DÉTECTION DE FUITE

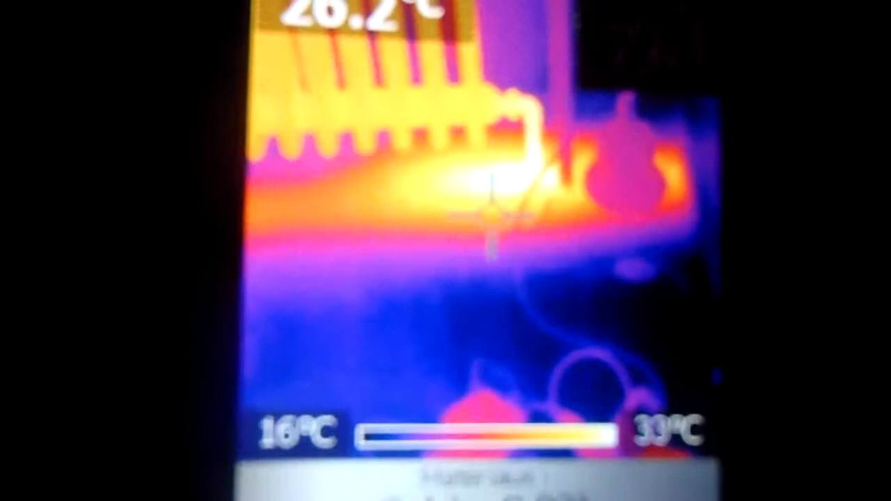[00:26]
On screen: scale bottom 16°C
thermique une zone importante de chaleur au niveau d'un record
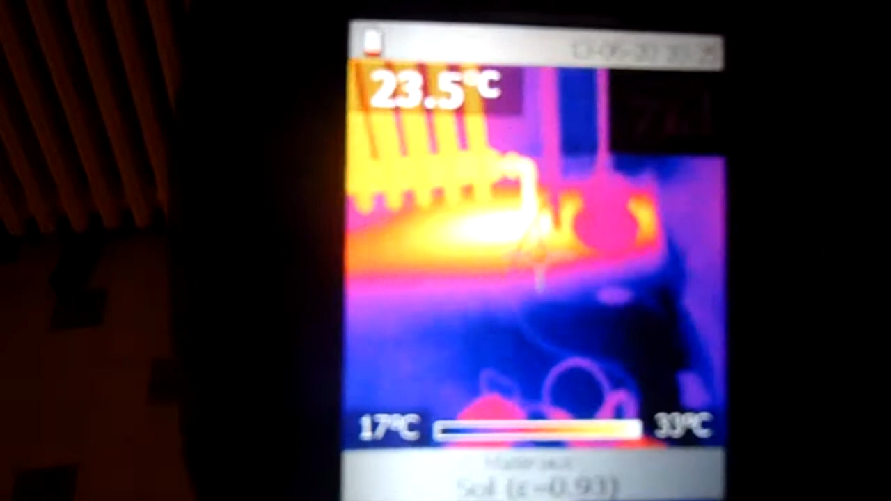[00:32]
On screen: spot 23.5°C
avec une confirmation avec l'acoustique avec à cet endroit donc de fortes vibrations au senti